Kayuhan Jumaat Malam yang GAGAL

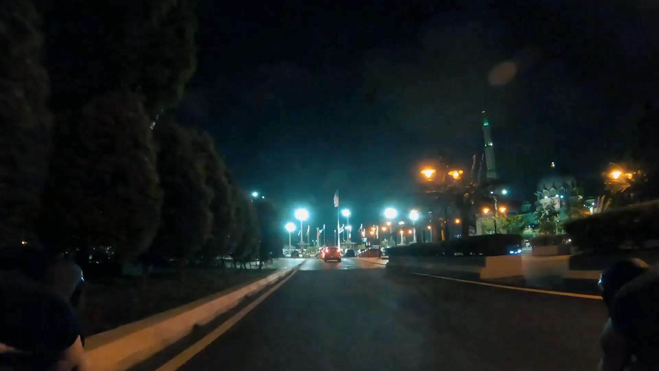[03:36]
Aku straight ke Masjid Putra. Kat dataran Masjid Putra. Tak ada geng lah. Kayu sama.